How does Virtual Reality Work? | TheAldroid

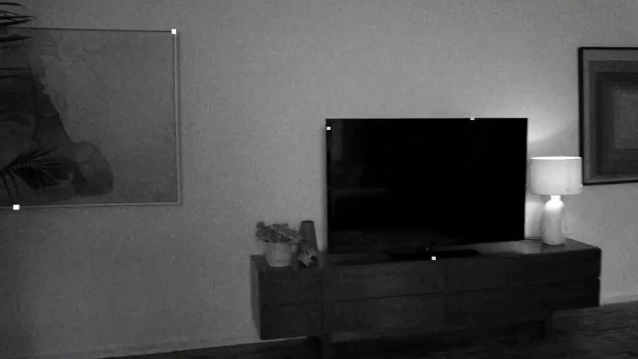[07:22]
These cameras generate a real-time 3D rendition of your environment.